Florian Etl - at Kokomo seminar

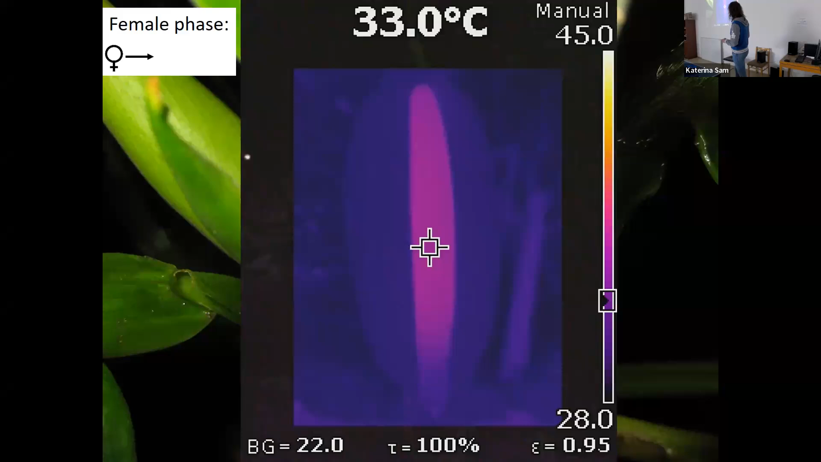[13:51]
On screen: spot 33.0°C
You can feel it. In this case, this plant, which I show here, has about like 35, 36 degrees. So you can see it with an infrared camera. And then when this heat peak occurs, you have a strong scent emission.
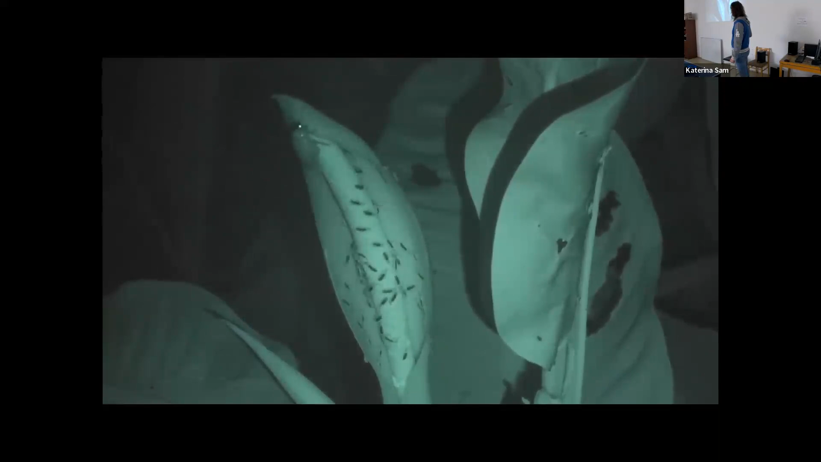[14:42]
And there is the pollinator. It's landing there, it's completely dark, only finding it by their sense of smell, and then crawling immediately into the pollination chamber where most of his life and most of the important things take place for these beetles.